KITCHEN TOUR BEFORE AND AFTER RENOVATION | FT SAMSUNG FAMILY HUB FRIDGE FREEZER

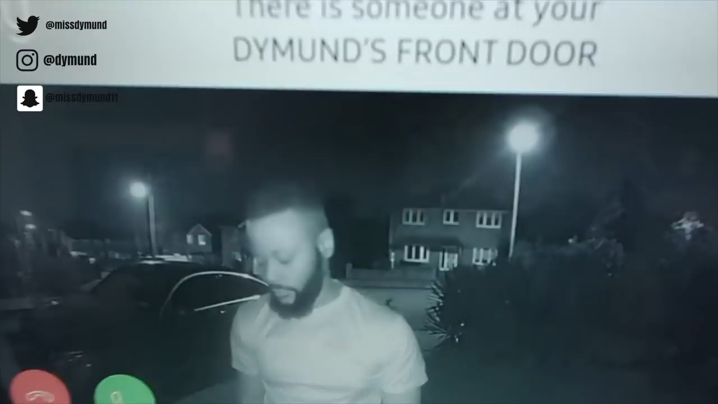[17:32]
So I can see who's at my front door. Who is at Dymund's front door? We can see it's my bold thing. So I can literally speak to him. Hold on. Hello? Me, open the door.